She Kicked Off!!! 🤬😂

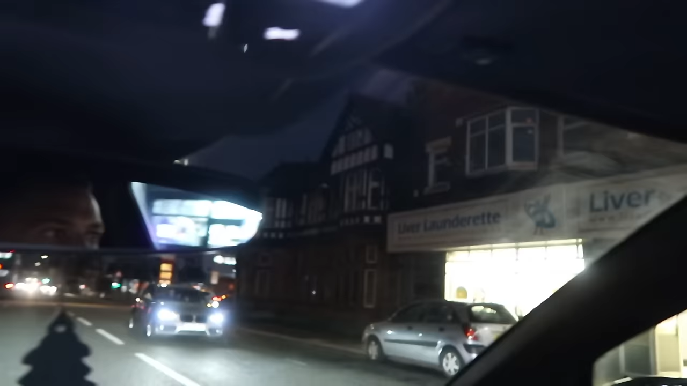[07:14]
Now look, there's the laundrette, or the baggy as I call it.
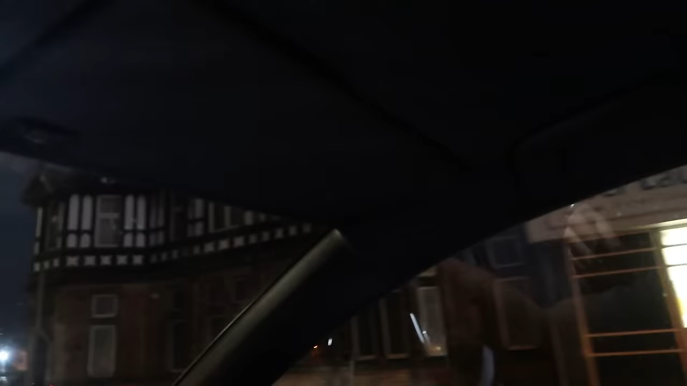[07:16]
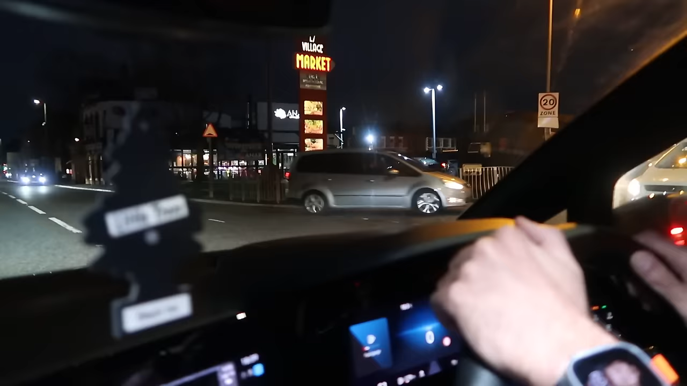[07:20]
One of the good things about living around here, it's so cosmopolitan, there's people from all over the world, and I love my languages and things. I've been in that laundrette just there, or they call it the baggy, you know, we that, call it the baggy.
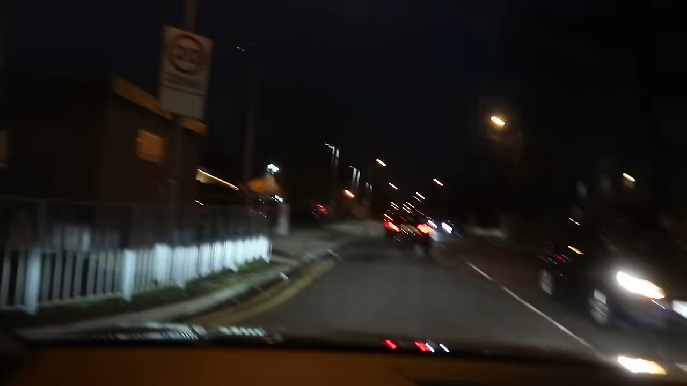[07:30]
Village, no, this is the Anar restaurant, Turkish restaurant, oh, always in Anar, there, that's yeah.